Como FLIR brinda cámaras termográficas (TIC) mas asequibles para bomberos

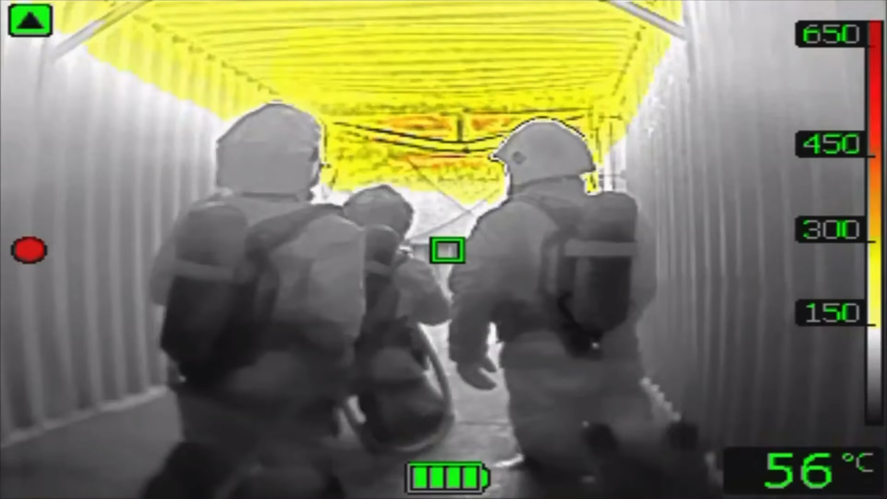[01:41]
On screen: spot 56°C
and to save lives as well as protect their own.
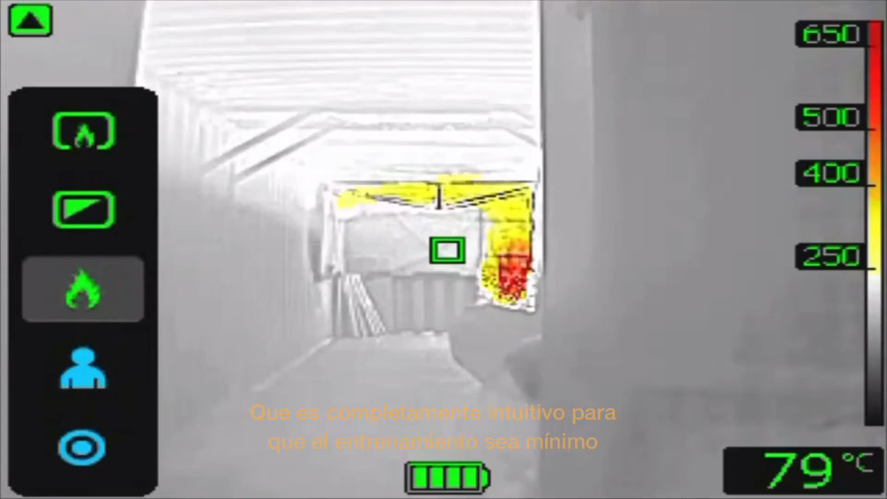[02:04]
On screen: spot 79°C
easy-to-use product that is totally intuitive, so the training should be at minimum.
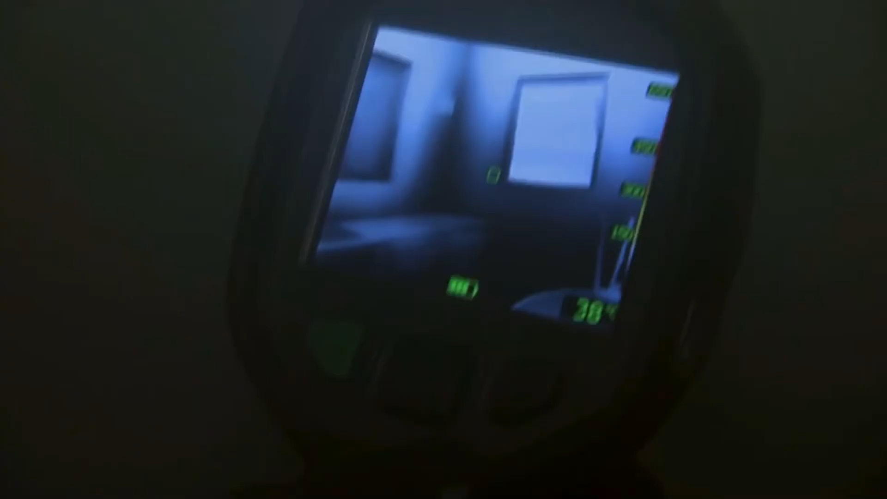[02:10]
And the newest models in the K-Series also
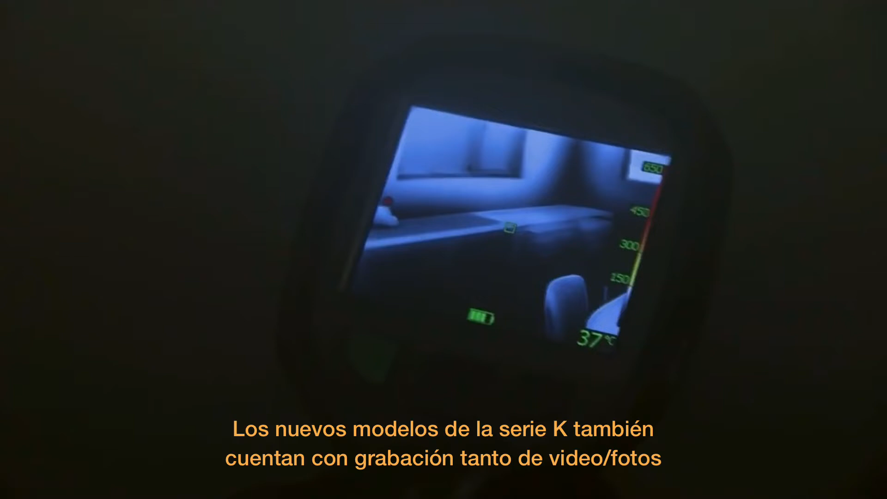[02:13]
have in-camera recording for stills and video,
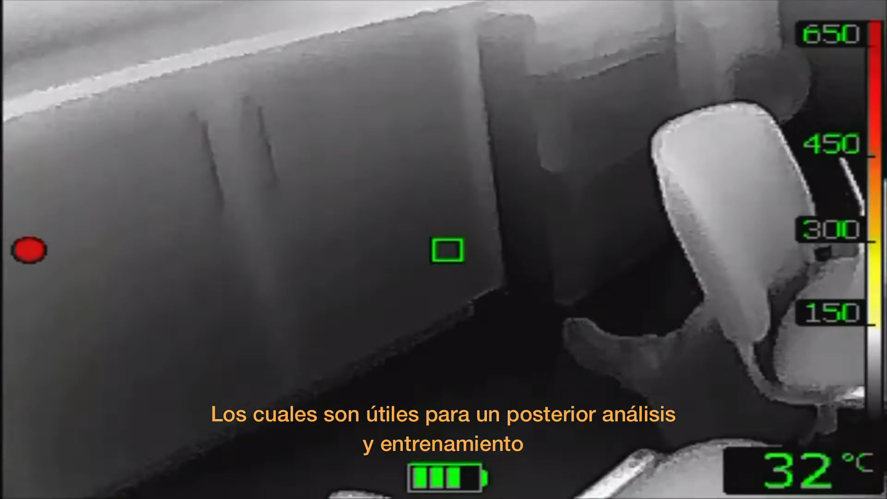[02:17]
On screen: spot 32°C
which can be useful for later analysis and training purposes.
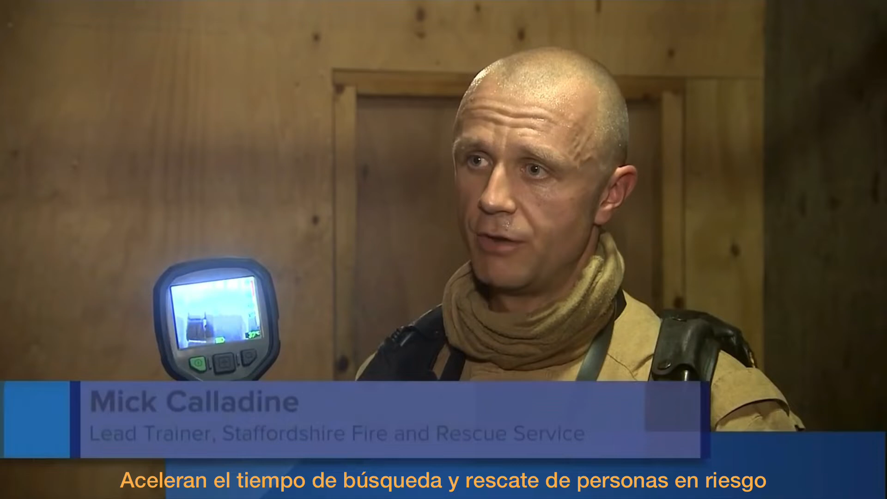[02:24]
They also enable us to find the seat of the fire far quicker.
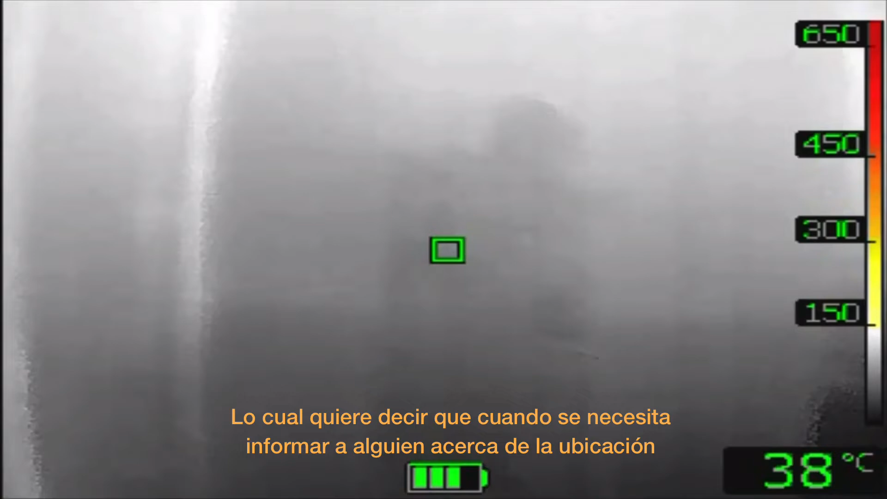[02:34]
On screen: spot 38°C
which means when we're trying to debrief or brief somebody about a compartment,